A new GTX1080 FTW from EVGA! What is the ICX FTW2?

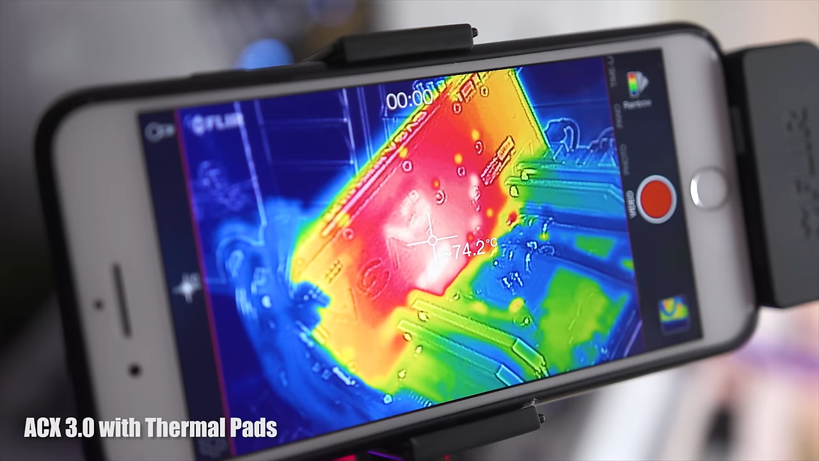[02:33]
So the thermal pads though, did increase the cooling efficiency quite a bit. But the problem is the heat sink that it's touching is not flat on the bottom, it's pointy. So there's a lot less surface area that could have been there in the first place.
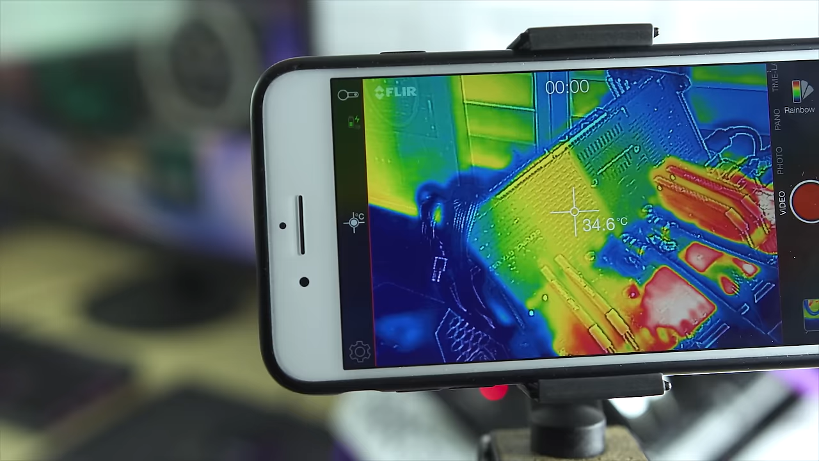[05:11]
On screen: spot 34.6°C
Now at idle, we were seeing power delivery temperatures sitting in the mid thirties, perfectly acceptable. It's where I would expect it to be. But once I put it under load, we saw temperatures go up into the low seventies, which sounds like a lot, but MOSFETs are typically rated up to something like 120 C.
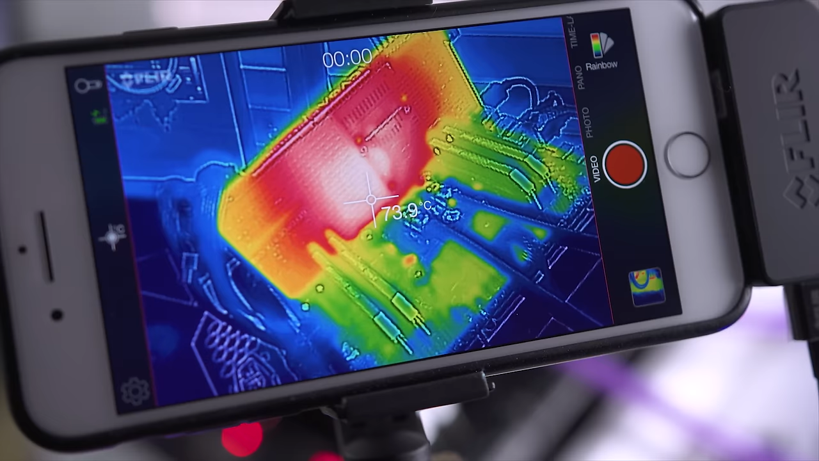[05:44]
On screen: spot 73.9°C
of the temperatures that were being shown for the GPU on precision OC. I wasn't expecting that.
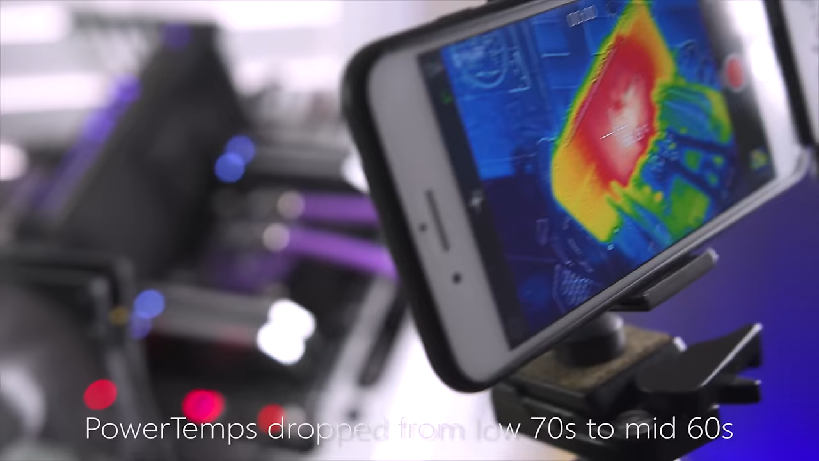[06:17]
And check this out. Temperatures actually came down to where they matched what was actually showing on precision XOC.